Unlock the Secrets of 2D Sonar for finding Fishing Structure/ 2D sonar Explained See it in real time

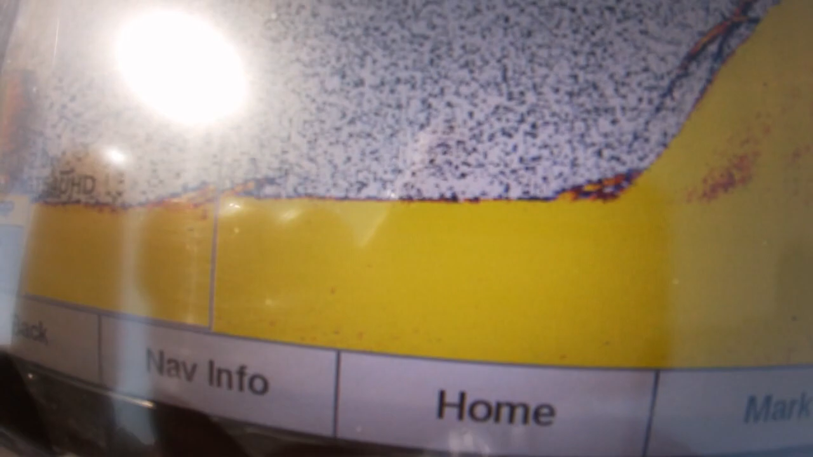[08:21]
but that's what it looks like on 2d sonar it
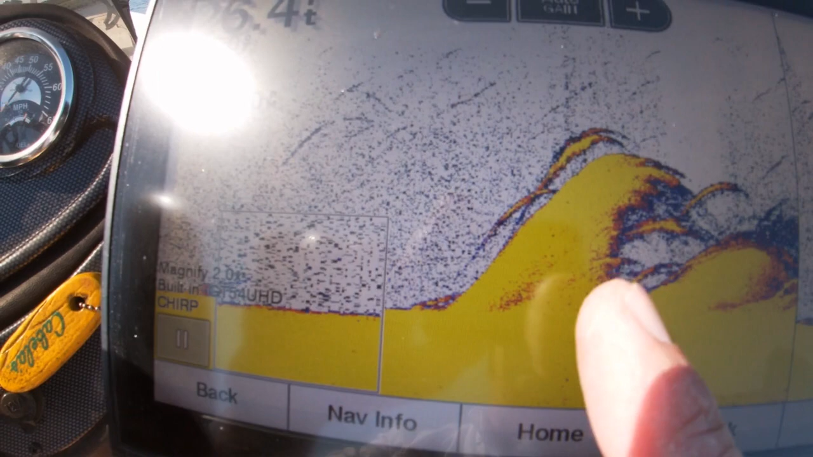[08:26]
just shows the piles and the fish that are around it so it looks
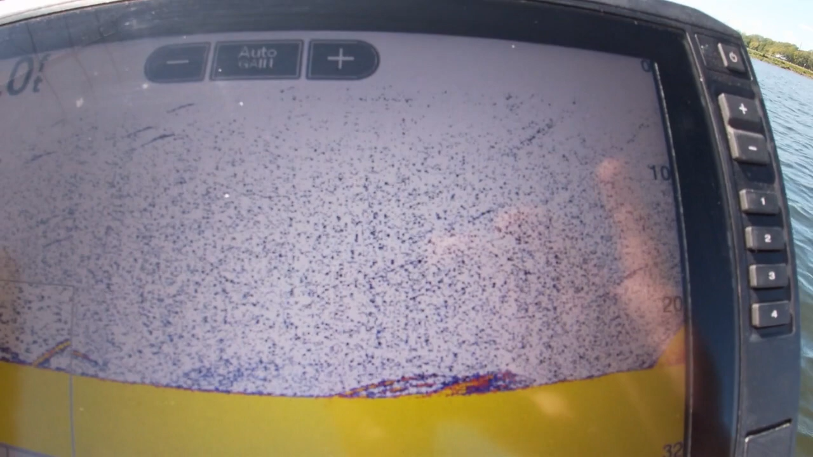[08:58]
okay so you can see it coming into view right there see that big hump comes out of 20 some feet of water
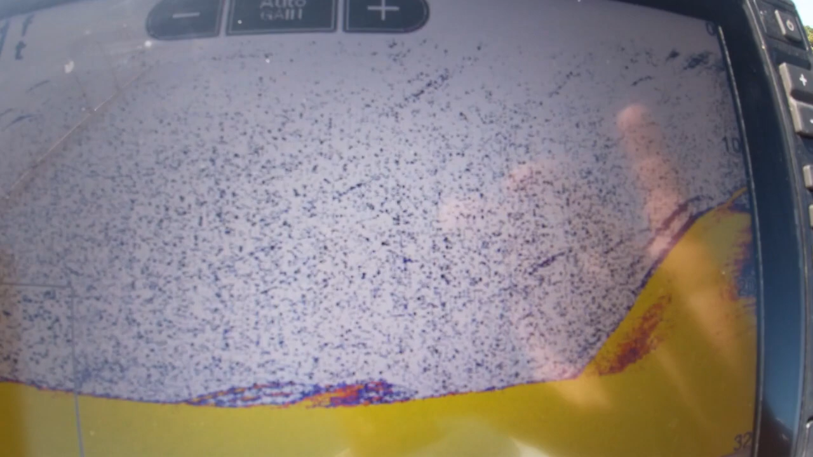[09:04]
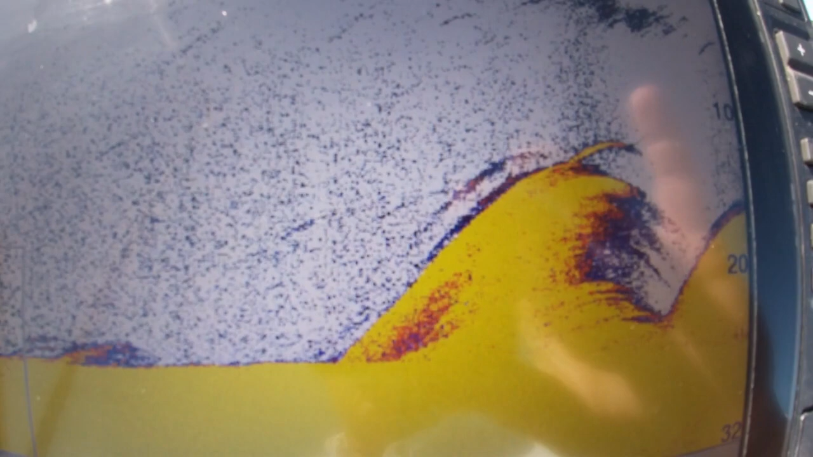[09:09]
looks a lot like it looks a lot like it did before you can see there's a second pile there boom
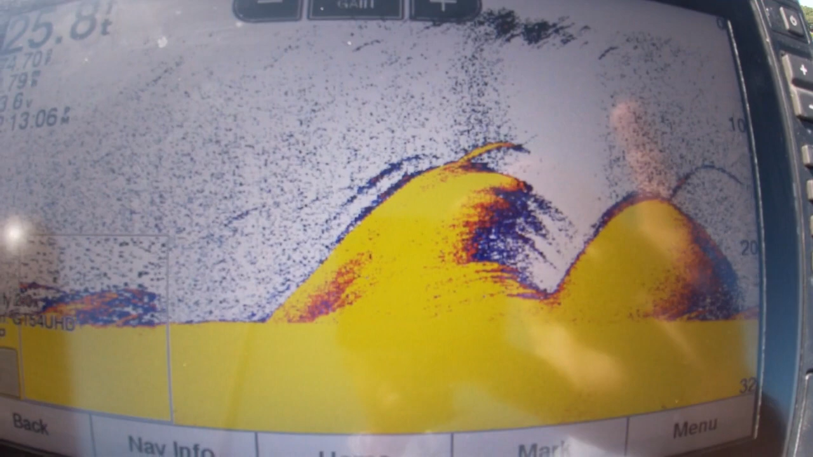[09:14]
that is concrete structure on the bottom that's what that looks like
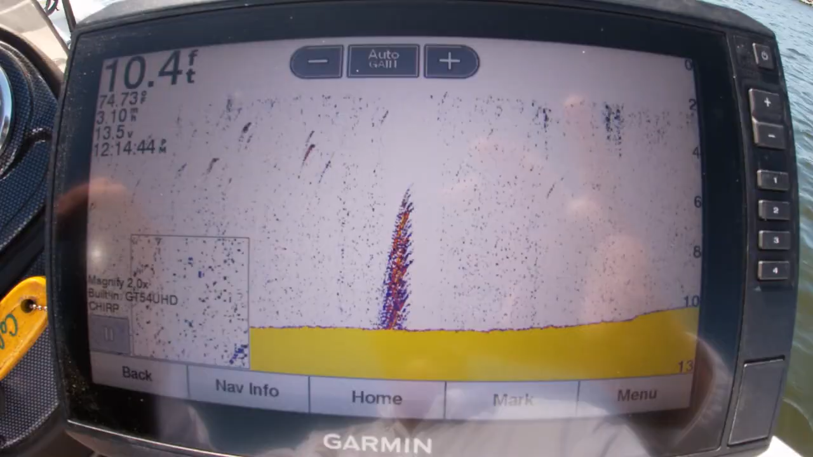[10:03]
On screen: depth 10.4 ft
and we should be getting close to the drop off
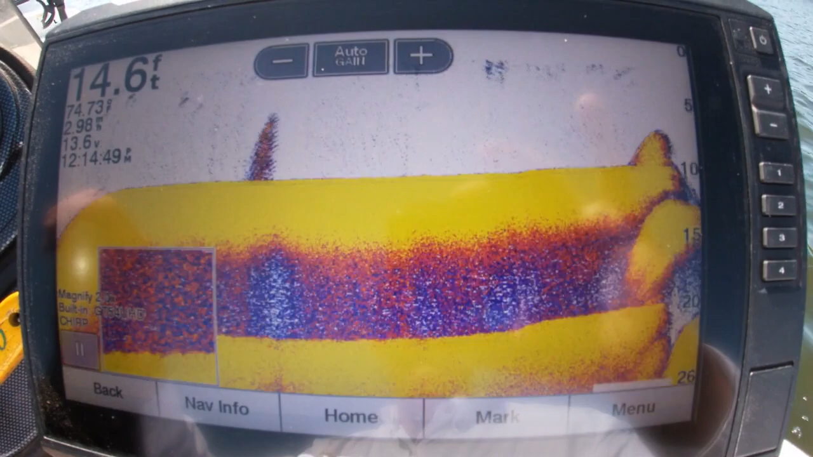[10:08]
On screen: depth 14.6 ft, water 74.73°F, speed 2.98 mph
and you can see how it drops off
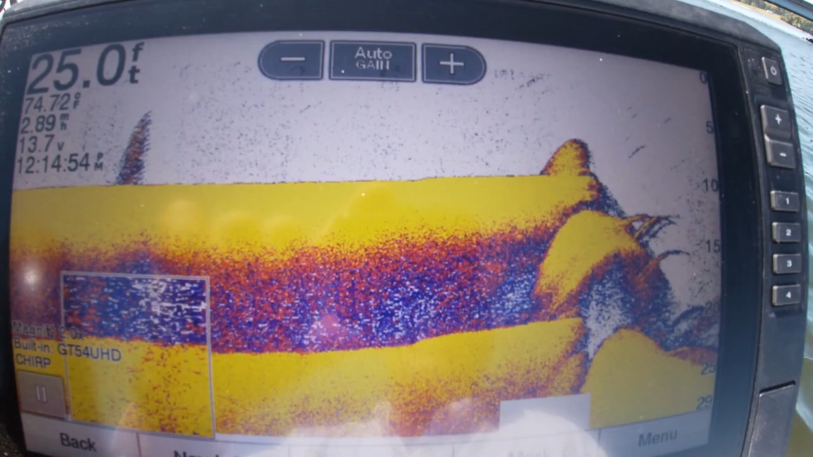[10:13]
On screen: depth 25.0 ft, water 74.72°F, speed 2.89 mph
that is fish that is probably a school
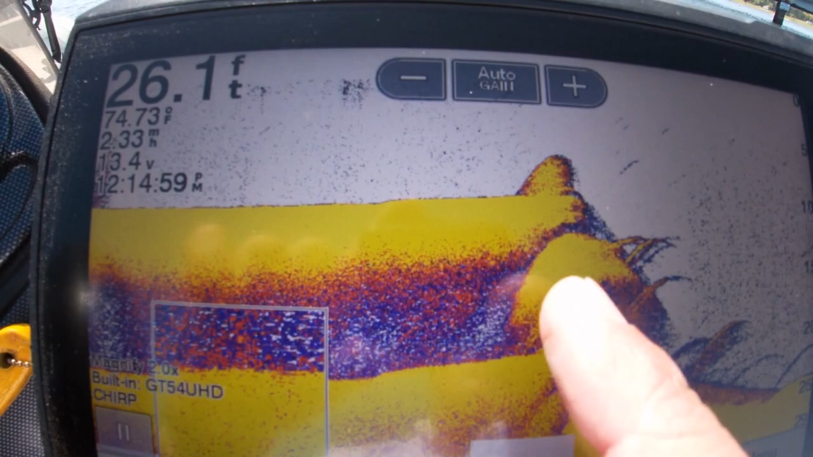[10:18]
On screen: depth 26.1 ft, water 74.73°F
of uh shad you see it drops off in here and it is
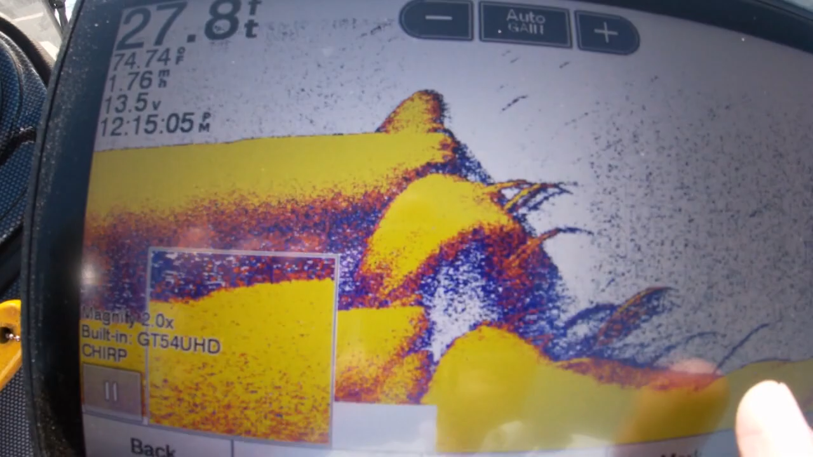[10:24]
On screen: depth 27.8 ft
deep water to about 25 feet deep i'm gonna turn around and i'm gonna go back by it
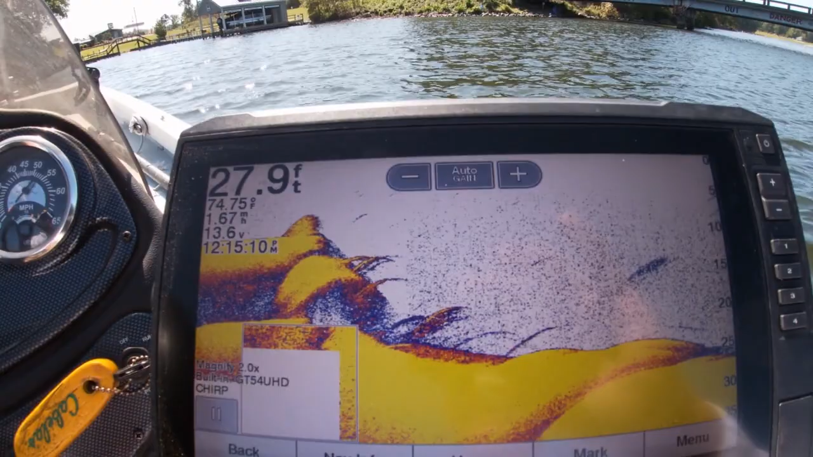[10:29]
On screen: depth 27.9 ft
at a different angle we're gonna come we're gonna come back by this drop off at a different
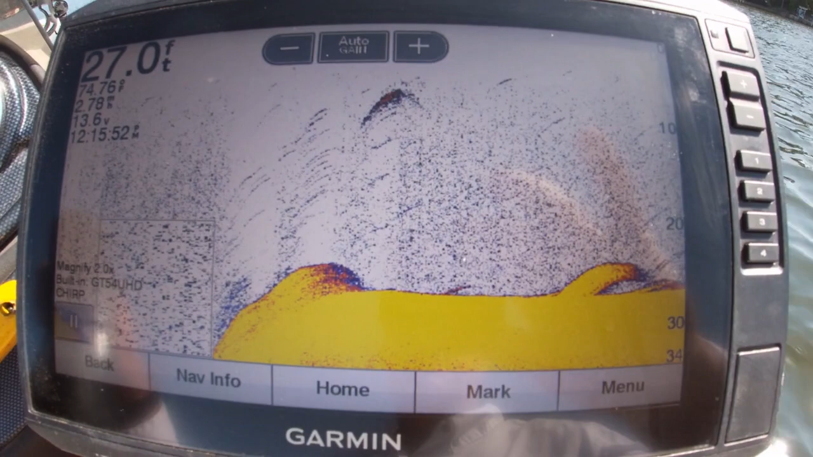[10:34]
On screen: depth 27.0 ft
angle we'll try to get as close as i can to the drop off itself all right boom
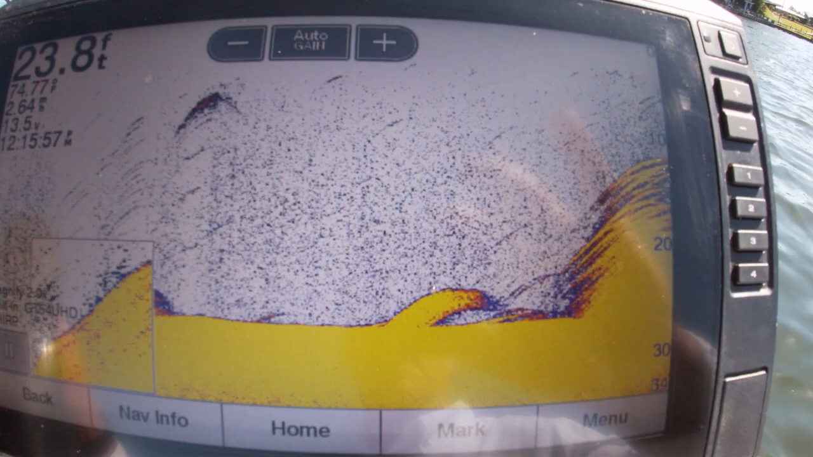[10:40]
On screen: depth 23.8 ft
there you see that is probably a school of crappy it
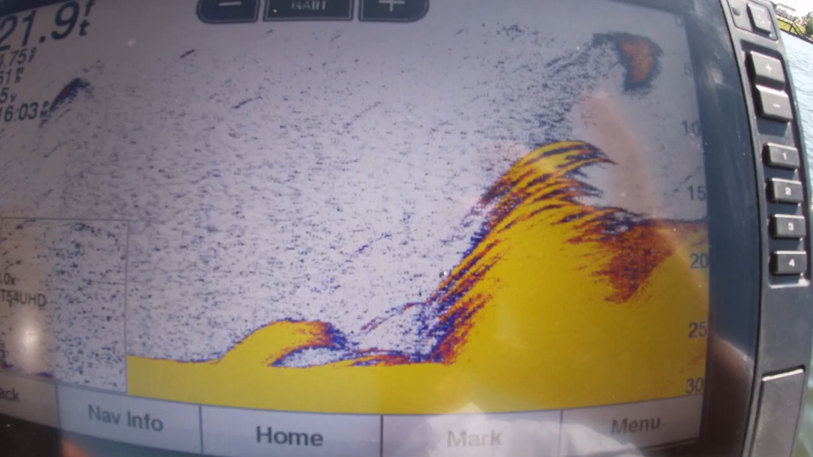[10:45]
could be a school of bass there you can see
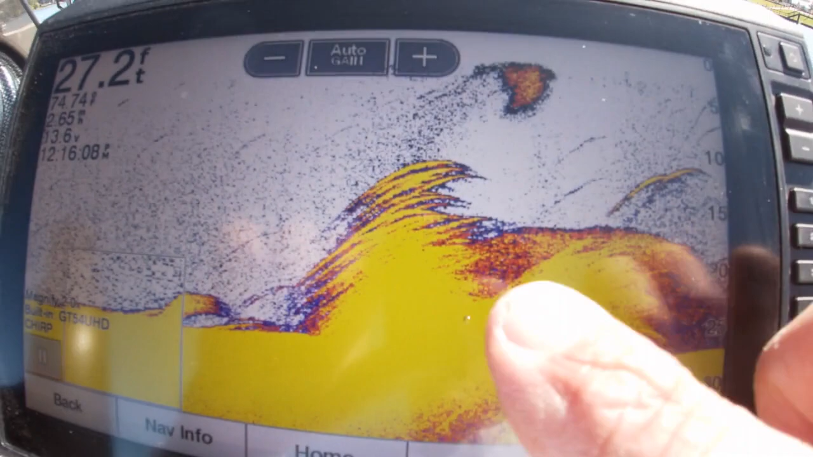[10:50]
On screen: depth 27.2 ft
that that is the top of the road bed there's the drop off there you
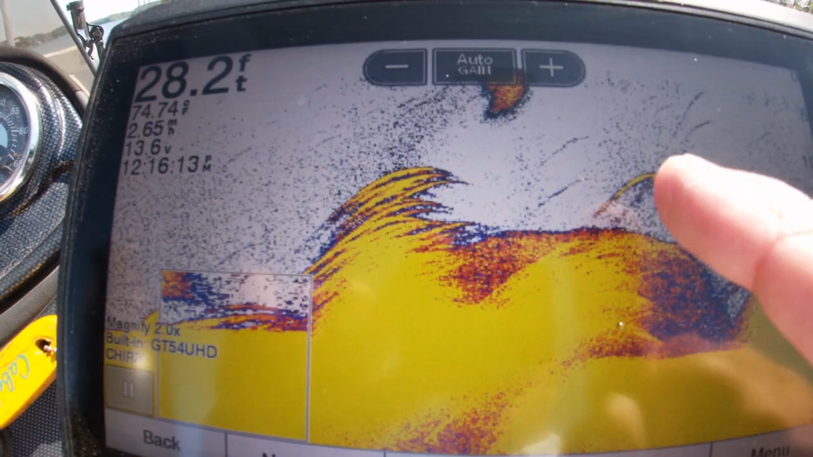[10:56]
On screen: depth 28.2 ft, speed 2.65 mph
can see some suspended fish here more fish here so there are some fish here